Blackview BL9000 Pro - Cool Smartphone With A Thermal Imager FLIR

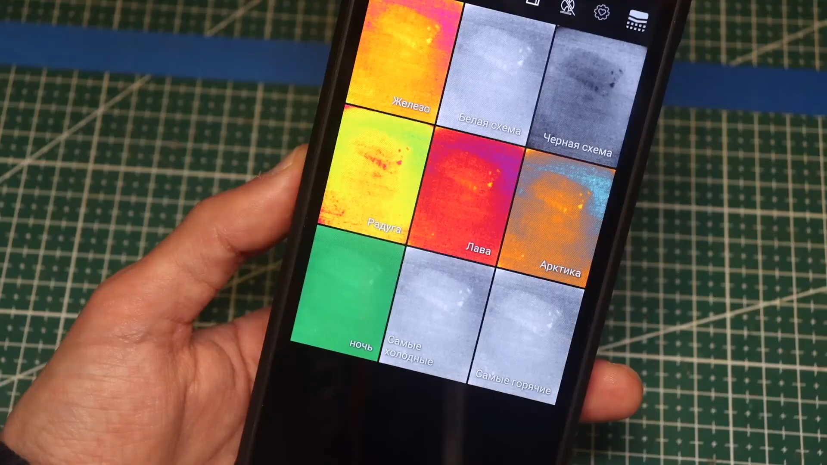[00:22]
I don't plan to do smartphone reviews in the future, but if interesting gadgets come along, and you want them, why not?
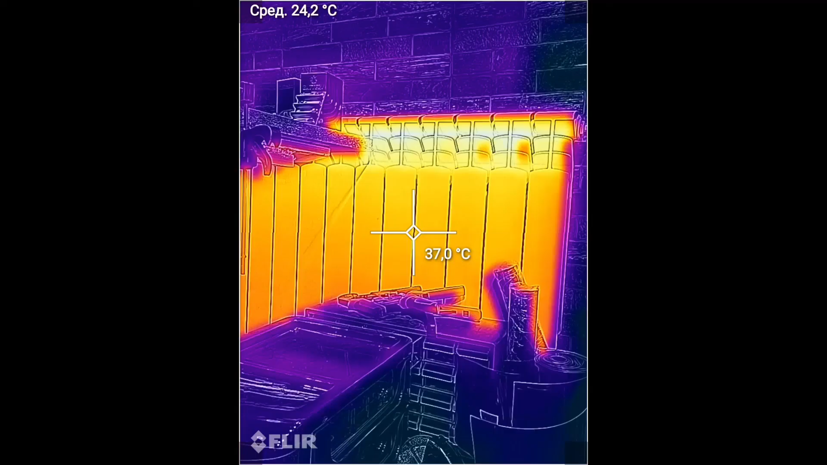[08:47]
On screen: spot 37.0°C
And yes, it's slow, but you won't be using this device to shoot the same action.
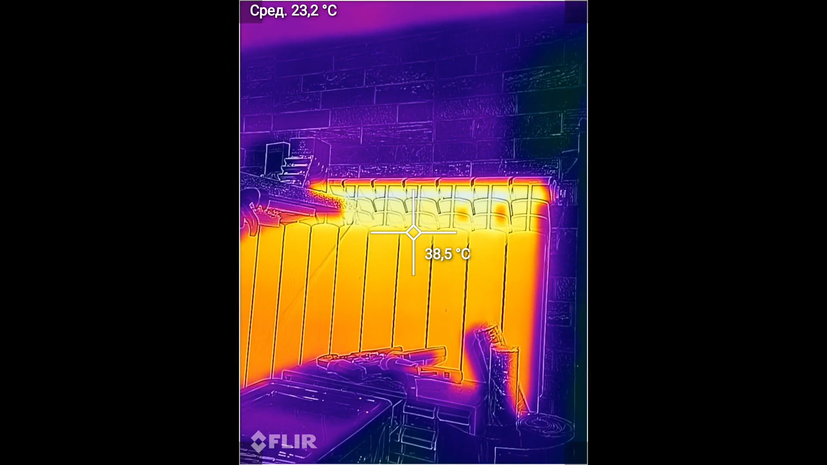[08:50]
On screen: spot 38.5°C
This is the thermal imager. To be fair, I should note that there are mobile thermal imagers on the market with 30 and even 50-60 frames,
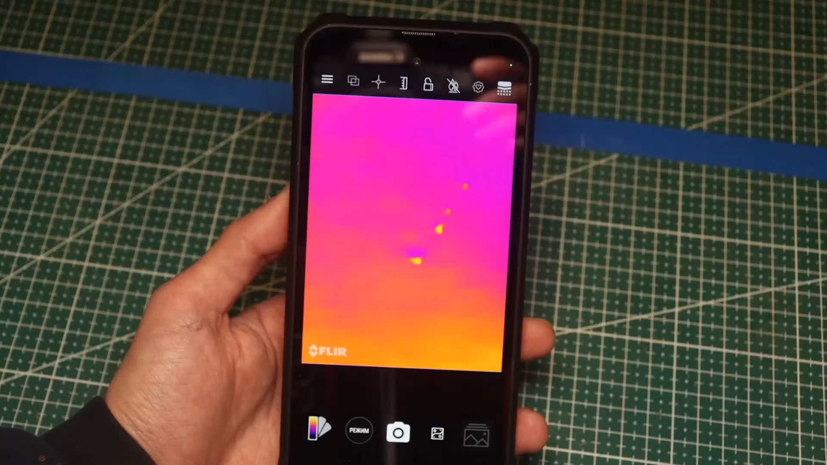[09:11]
What I liked here is that the thermal imager can work together with the camera, and the influence of the camera is adjustable.
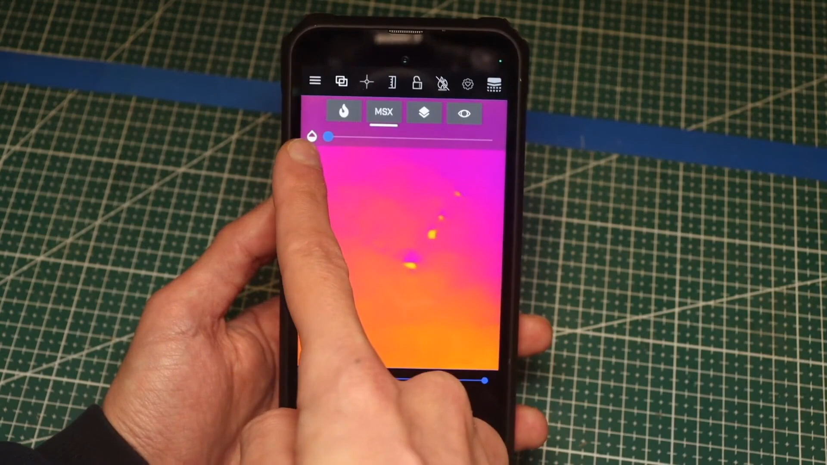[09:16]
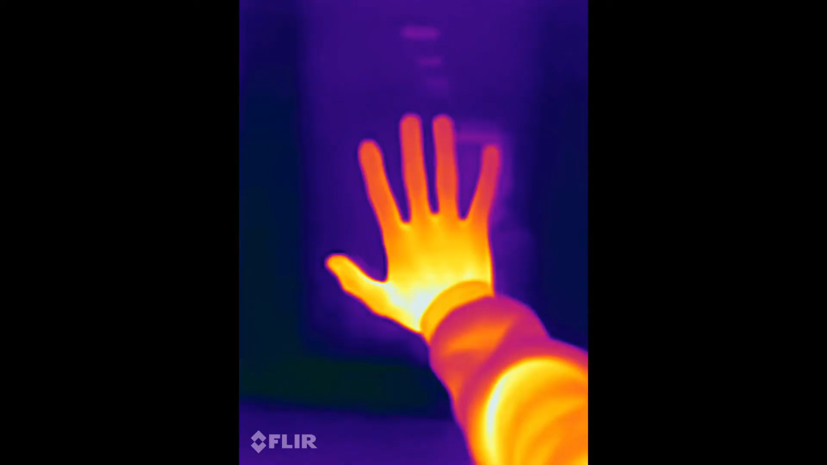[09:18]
These are the shots we get purely from the thermal imager, and these are from the combined operation.
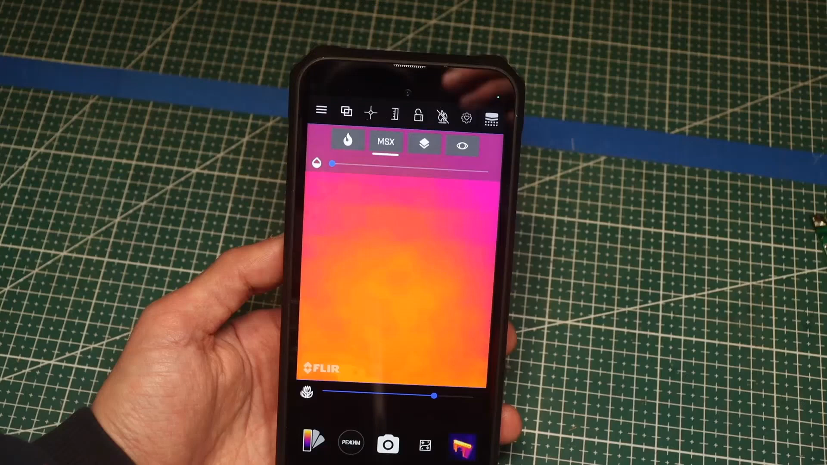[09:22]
You can also turn off the thermal imager and leave just the camera.
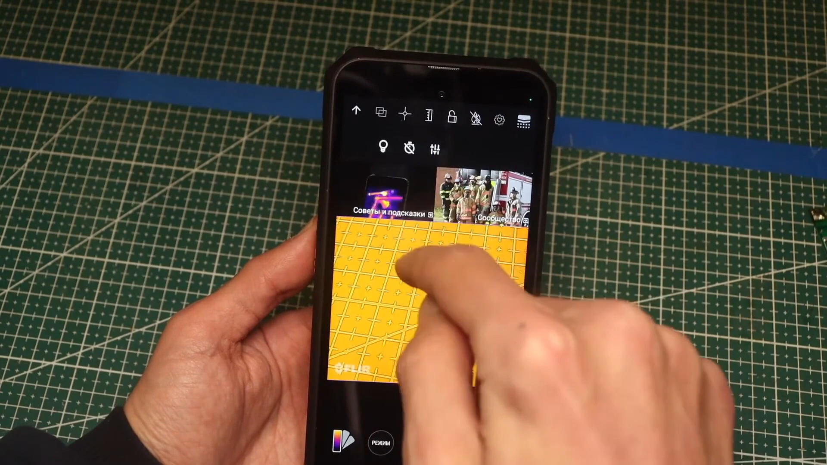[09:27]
Here we can turn the flashlight on or off, set a timer before shooting, adjust the image, set the unit of measurement,
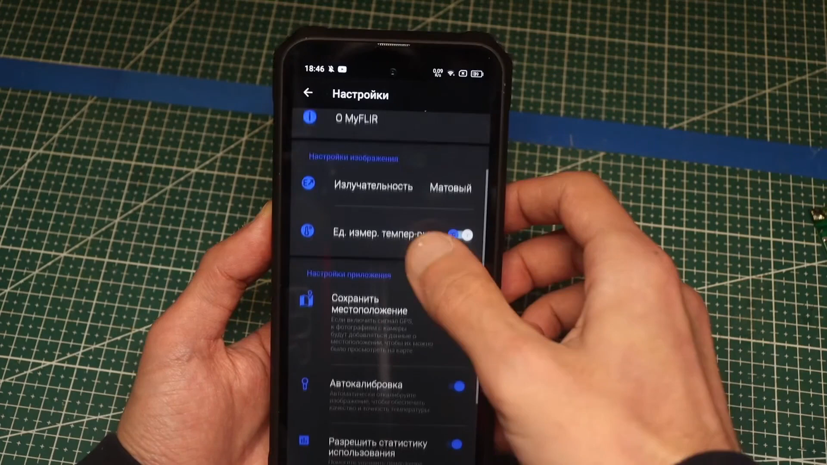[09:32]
geolocation, and perform auto-calibration of the sensor.
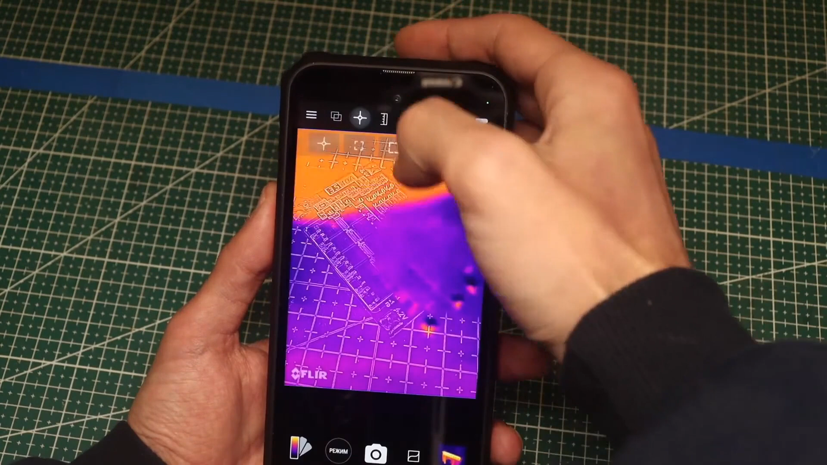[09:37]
There are many operating modes. You can set points where you need to know the temperature.
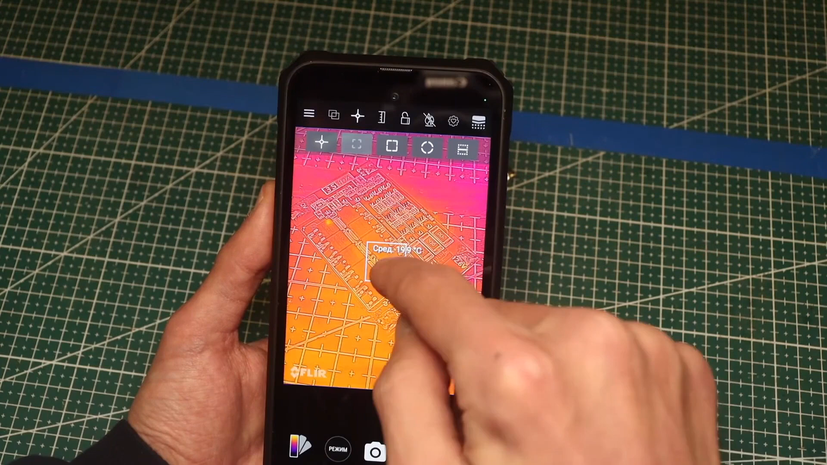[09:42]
You can highlight an area where you need to know the average temperature. Moreover, the previously mentioned points will work within these areas as well.
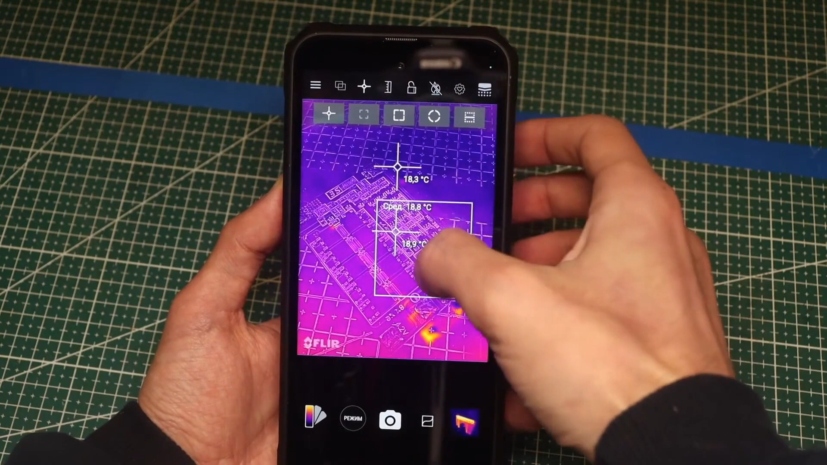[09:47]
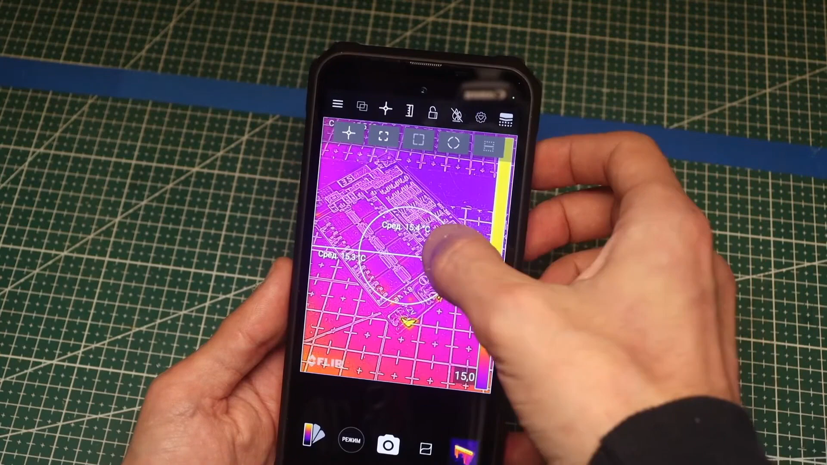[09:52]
There is also a thermal scale showing the minimum and maximum temperature, and all of this can work either separately or together all at once.
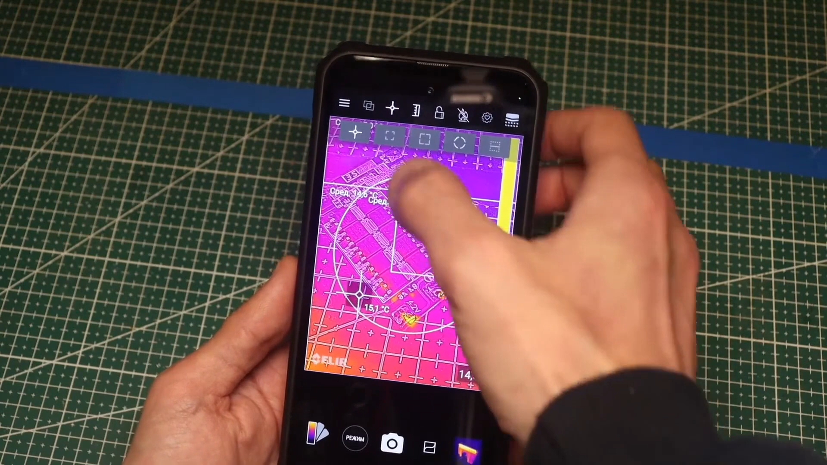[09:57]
All of this can be reset or saved and you can take both photos and videos.